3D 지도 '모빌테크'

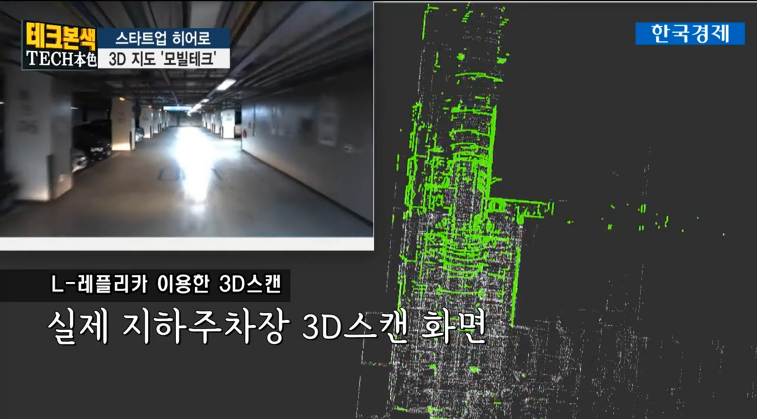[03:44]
아니면 그냥 도로가 됐던 이제 들고 들어가시면 바로 주변 환경에 대한 3D 데이터를 확보를 하실 수가 있는 거고요.